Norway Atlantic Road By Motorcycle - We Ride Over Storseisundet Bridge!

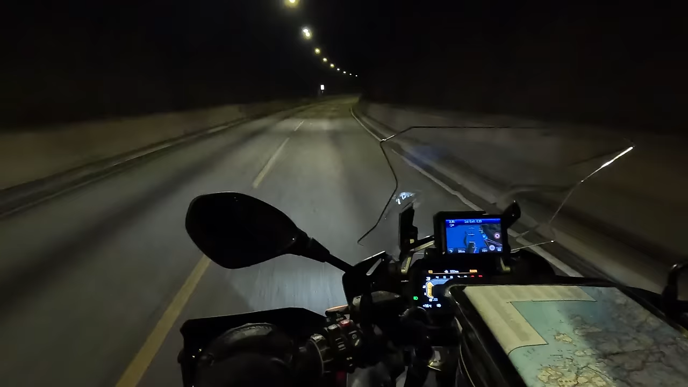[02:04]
That's madness, isn't it? It's on a curve as well. It's like that's deemed safe. The infrastructure in Norway is quite amazing really, because this isn't really used by that many people to justify a gigantic building project of this scale. And you don't have to pay for them. Is it like £2.50 to go through the Mersey Tunnel these days?